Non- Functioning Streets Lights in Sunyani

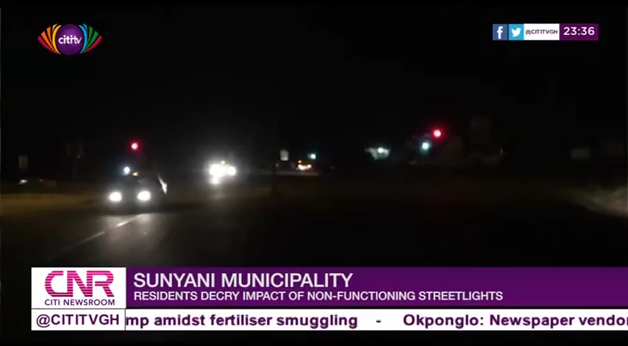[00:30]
Sunyani looks nice during the daytime, but at night the story is different as the city is engulfed in darkness. Apart from the few street lights that are working in Sunyani, majority of them are not functioning.